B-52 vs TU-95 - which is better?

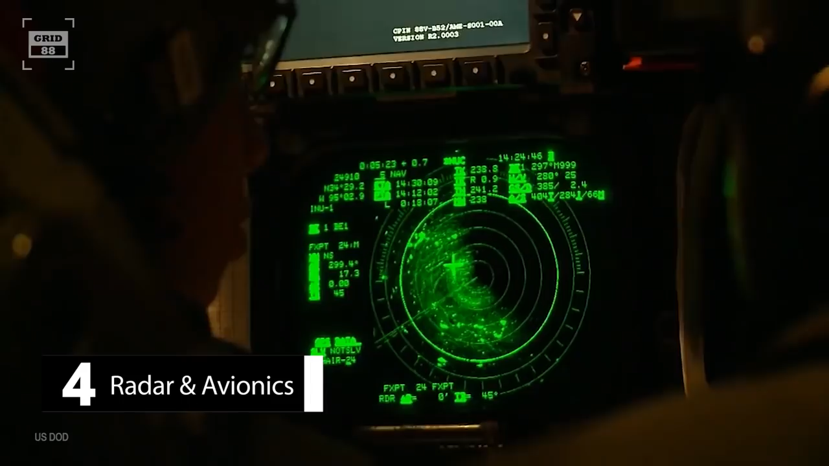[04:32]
The radar features enhanced navigation accuracy, high-resolution mapping, target detection, and tracking. For an increased level of situational awareness,